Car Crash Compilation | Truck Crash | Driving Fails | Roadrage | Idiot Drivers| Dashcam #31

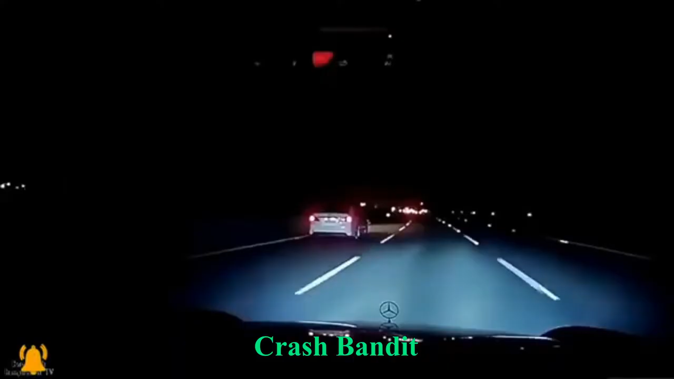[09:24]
Oh fucking hell man, the lorry's just hit a car!